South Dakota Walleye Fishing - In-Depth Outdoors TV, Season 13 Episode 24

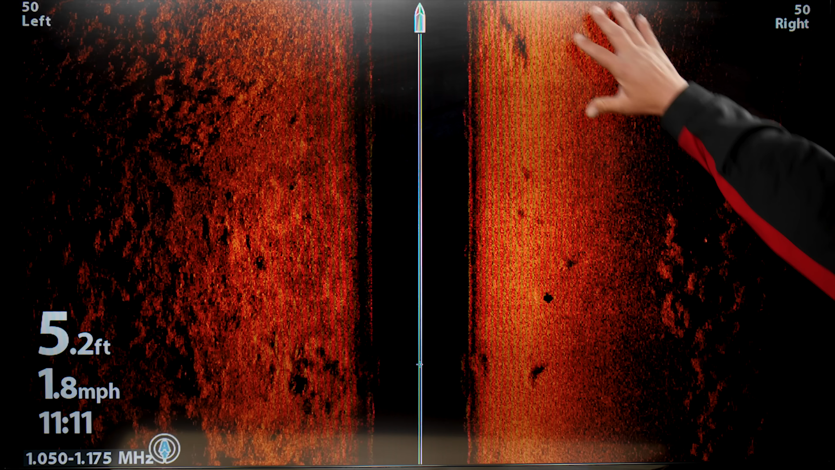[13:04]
On screen: depth 5.2 ft, speed 1.8 mph
So we're in five feet of water, shorelines in this direction. And this is an example of what you don't want to fish. You can see a lot of this is just smooth, sandy bottom. And it starts to transition here into last year's old weed growth. It's slimy.